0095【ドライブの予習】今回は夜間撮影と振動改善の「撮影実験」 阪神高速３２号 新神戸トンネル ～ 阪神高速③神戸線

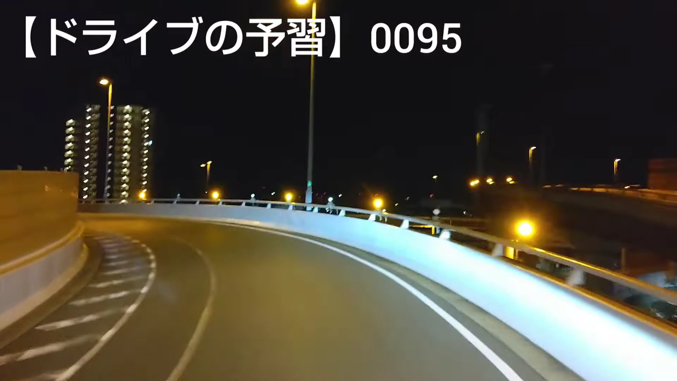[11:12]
私、会社帰りますので、このまま左に撮って大阪方面ございます阪神工作3号神戸線入りました東雪、大阪方面雪です福田川インター、入り口から乗りました福田川は、えー、上下線ともあの、入り口で打ち両方ございますなので、インター特にご紹介しました